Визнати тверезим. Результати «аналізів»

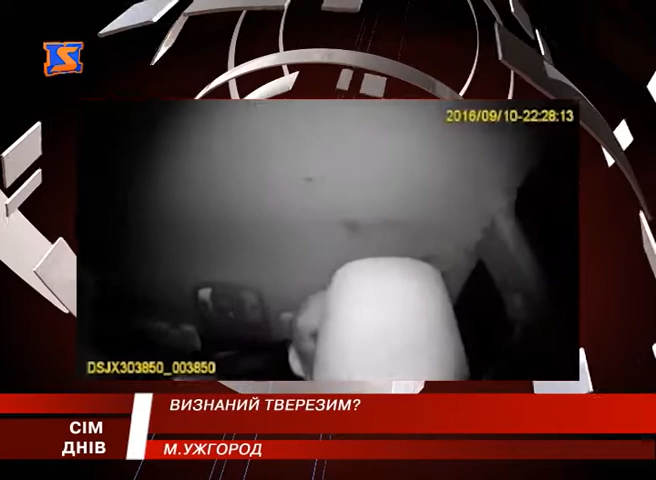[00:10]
натомість шофер іномарки натиснув на газ та подався навтаки від правоохоронців. Утікаючи від полісменів, водій іномарки не впорався з керуванням і вже за кілька метрів по вулиці Шевченка вчинив ДТП.